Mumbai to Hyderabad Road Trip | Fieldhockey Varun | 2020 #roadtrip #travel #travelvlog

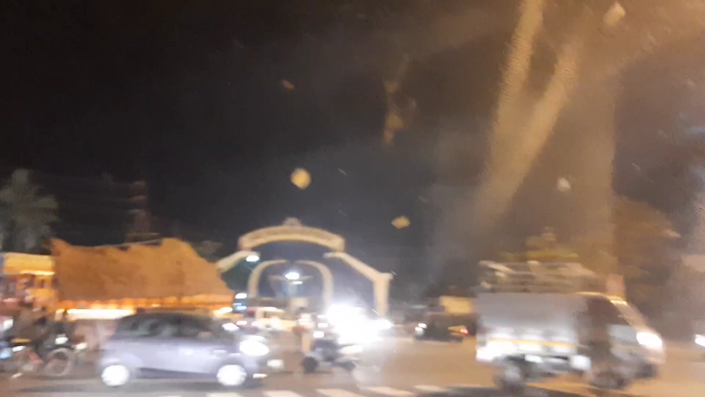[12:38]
लोग उद्गिर की तरफ मुड़ जाएंगे यह जो ब्लैक
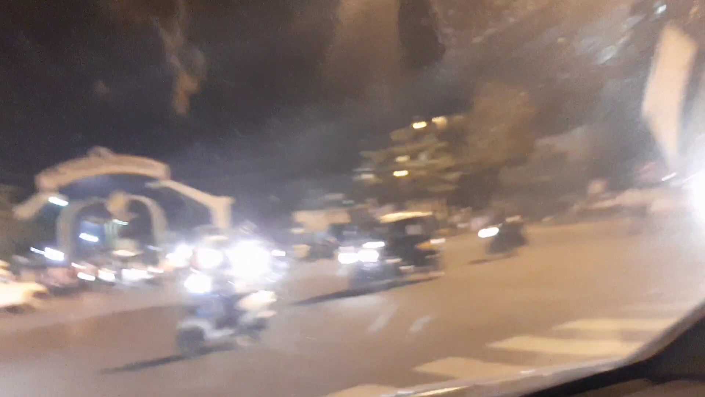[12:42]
रिक्षे दिख रहे हैं आपको यह सिर्फ महाराष्टा तक सीमित रहेंगे करनाटक में भी शायद हो सकता ब्लैक रिक्षे मिल जाए एक बार तेलंगाना शुरू हो गया तो यलो रिक्षे मिलेगे यलो या ग्रीम है
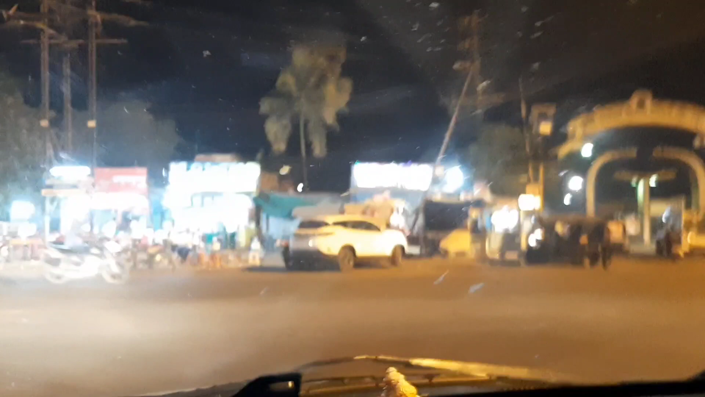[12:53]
अब हमने शोलापुर्पुने एक्स्प्रेस हाइवे छोड़ दिया है अब हम टूर्ड्स उद्गिर
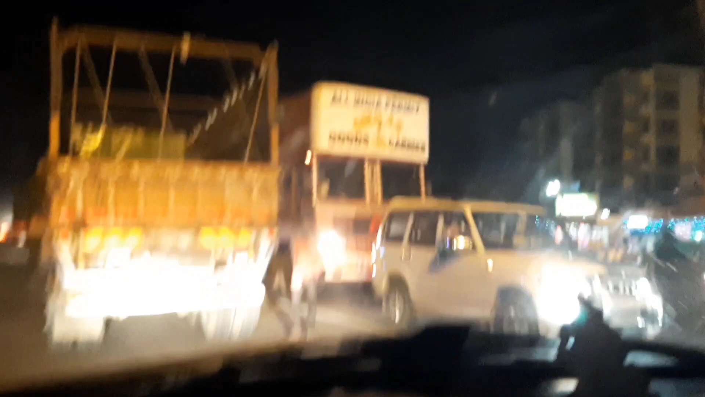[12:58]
जा रहे हैं अब बेसिकली क्या है कि है है अधराबाद की आउटर रिंग
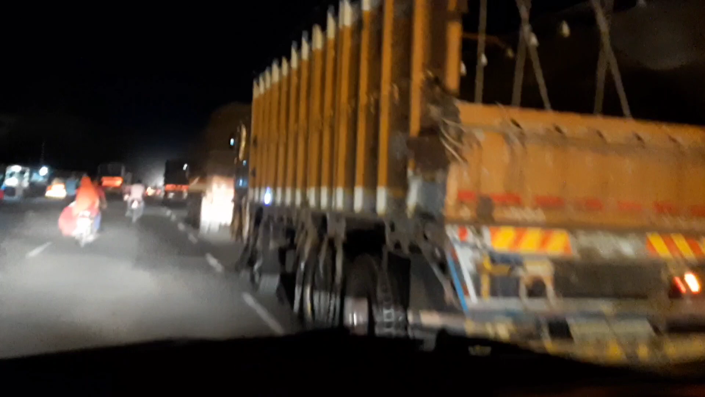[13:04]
रो
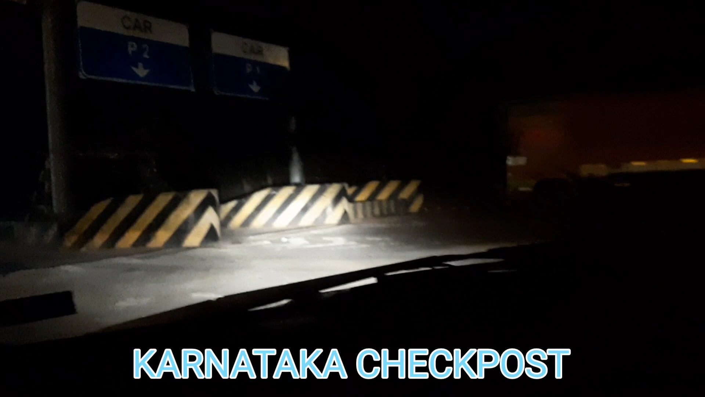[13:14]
कि हम आचुके हैं करनाटक अब यहां पर जब
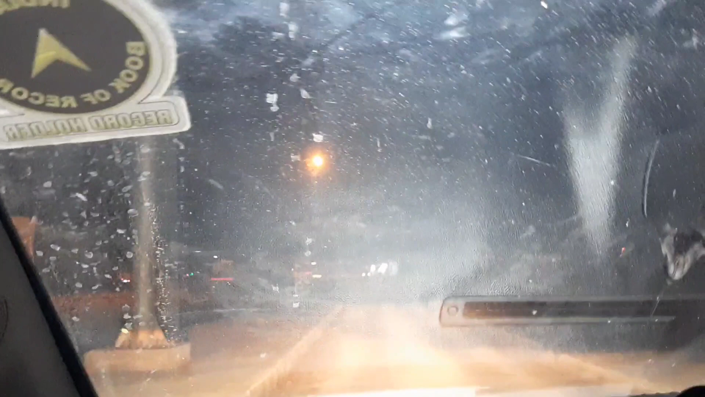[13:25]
इमोका मिले मैं अपनी कार का फ्यूल टॉप अपकर लिए इस वक्त हम लोग करनाटक के चंदीकापूर के ऊपर से जा रहे हैं यह
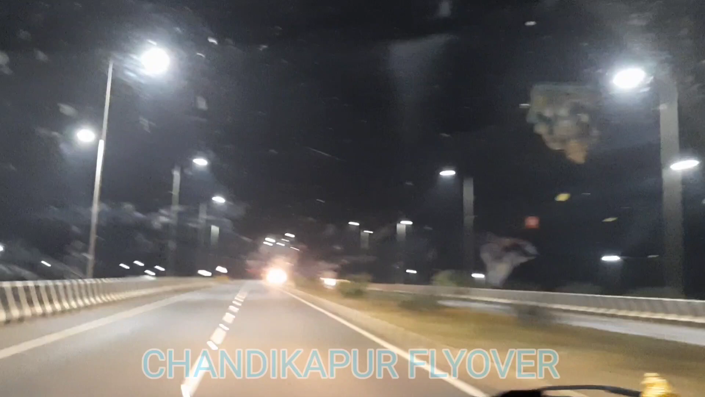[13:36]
फ्लाइवर बन चुका है इसलिए हम शेहर के बीच से नहीं जा सकते हम ऊपर से जा रहे हैं � आचुके का पूर बट
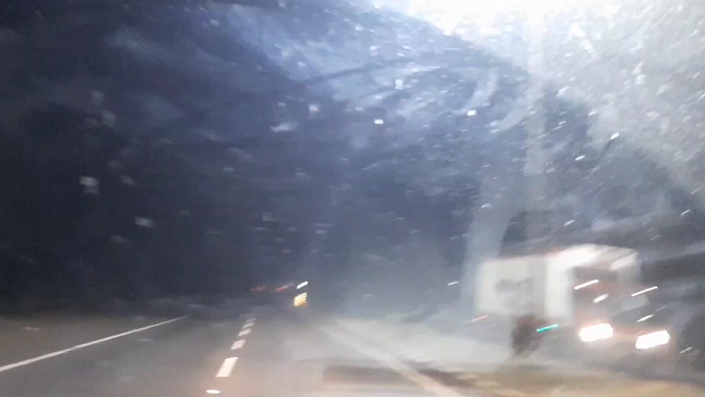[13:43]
फेमस हैं यहां पयां तीम नाम की डैड़ा भी है रामातीर शे बोलते हैं वहां पर कुछ मंदिर है वहां पर और तो कभी आप आए का तर दरूर फूमें चंदीकापूर रामतीर्थ
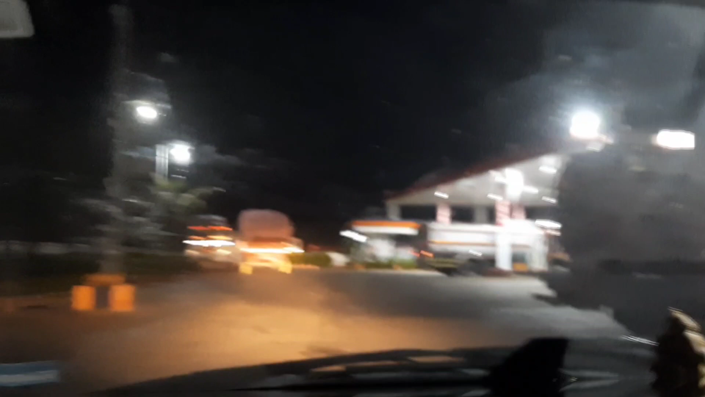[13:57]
है अभी मैं करनाटक में हुँ इसलिए मैं फाइदा उठाओंग और यहां पर
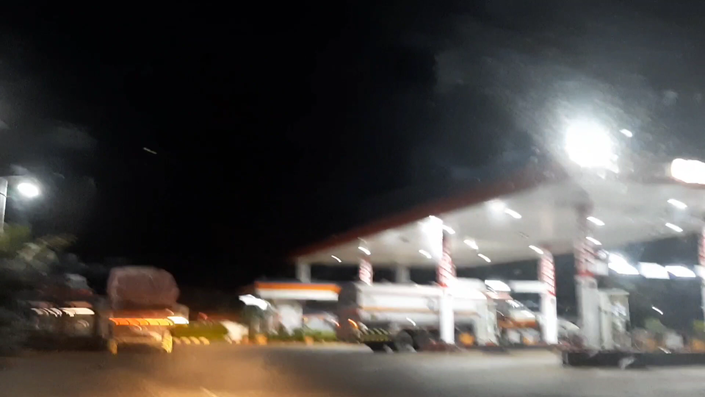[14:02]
डीजल भरवा दोगा आपको मैं इधर का कॉस्ट को अब यहां पर डीजल है 78.74 अब देख सकते हैं यह अब हम करनाटक से तेलंगाना
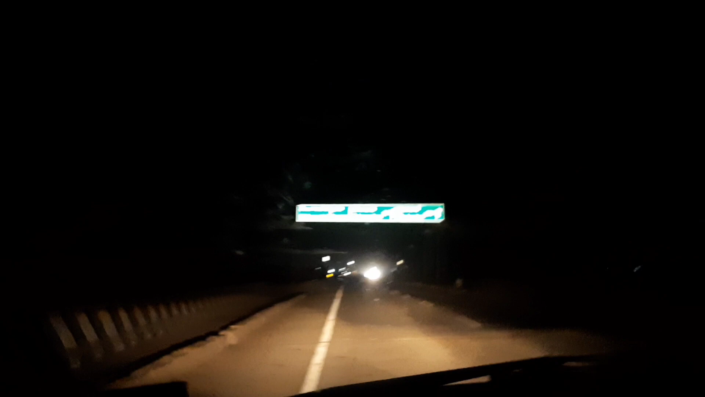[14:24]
में एंट्री कर रहे है अब देख सकते हैं वेलकम टू तेलंगाना यहां से हैटरबाद 134 किलो मेटर से
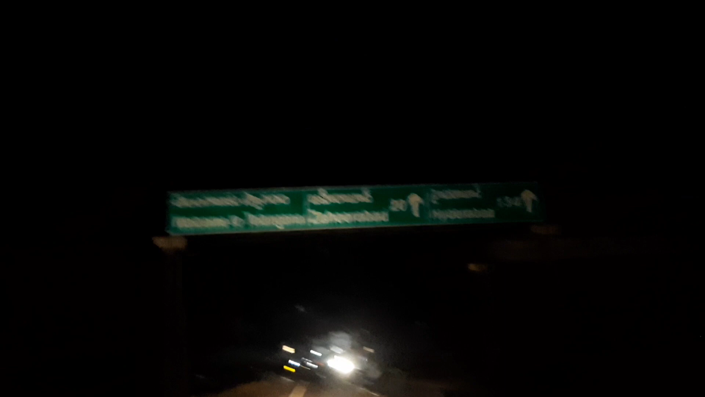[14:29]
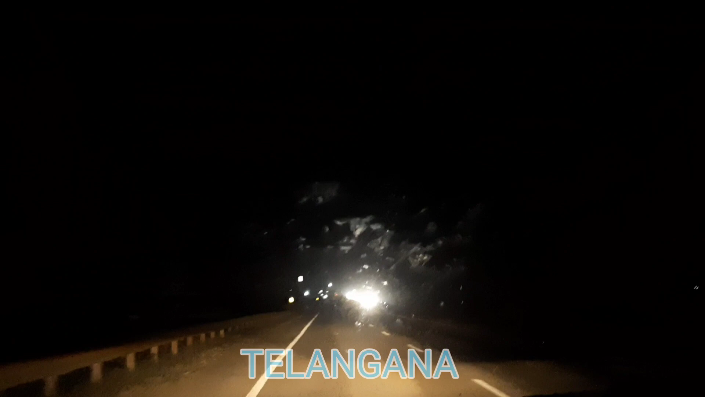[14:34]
है अब हम तेलंगाना में है है हम तो अब हम हैं अपने जर्ली के अंतिन पड़ाओं पे वह अगा और आर ले रहे हैं आउटर रिंग्ड जो लोग हैङदराबाद के लिए नए हैं आउटर रिंग पूरे हैङदरबाद के चारो तरफ घूमता
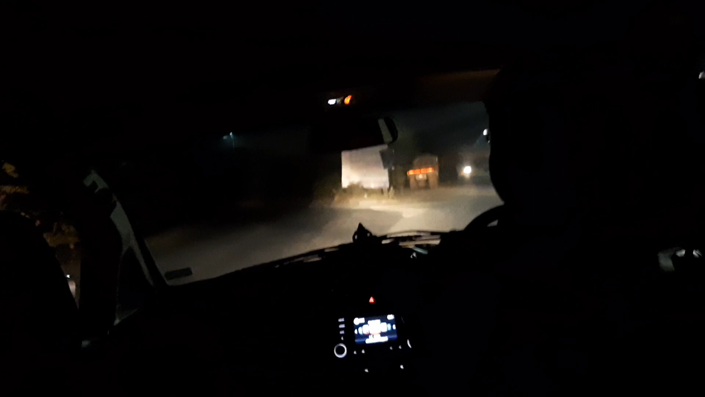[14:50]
है आप जब्थी हैराबाद आ�